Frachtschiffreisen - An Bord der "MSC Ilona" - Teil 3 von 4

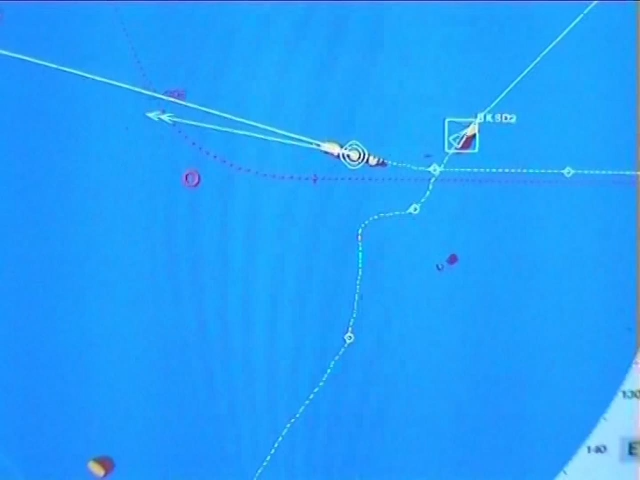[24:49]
Ja, der wollte uns was. Warte, warte,
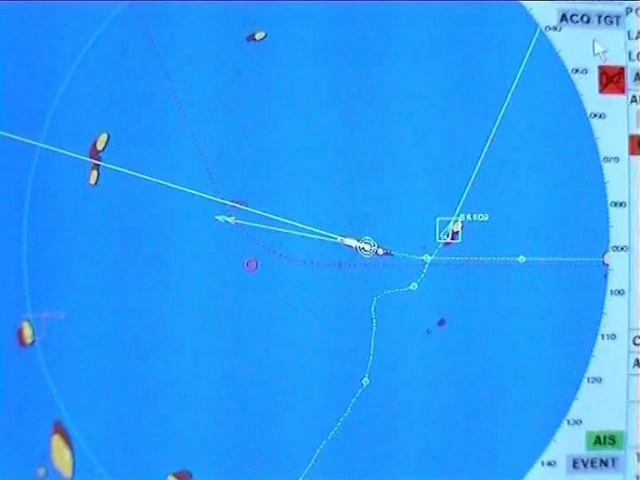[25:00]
Juniaco. Und da kommt der nächste. Jena.
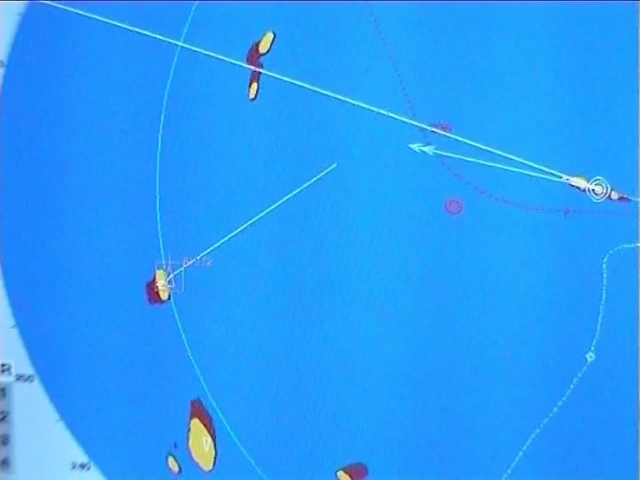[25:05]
So, die Idioten da draußen auf der Hohen See sind wir los.
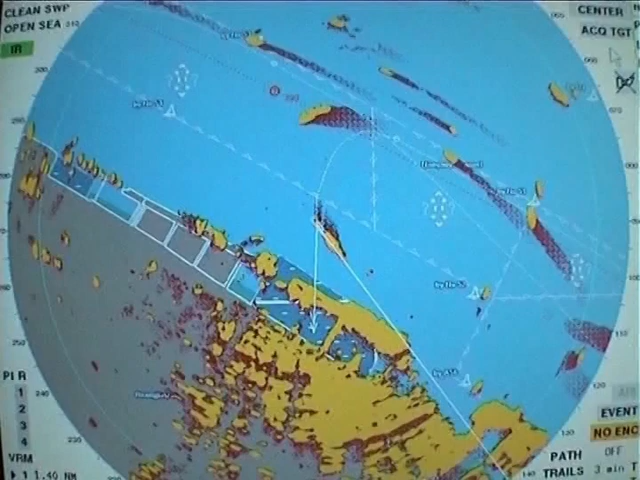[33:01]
Das ist unser Liegeplatz, da sollen wir hin. Da driften wir jetzt so drauf. Strom kommt von hier.